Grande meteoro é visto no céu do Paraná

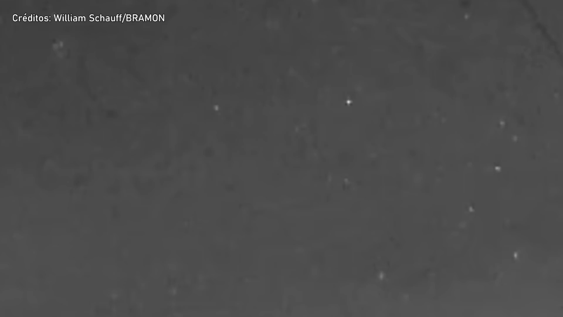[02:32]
a rocha espacial queimou por bastante tempo e produziu um baita de um meteoro longo esverdeado.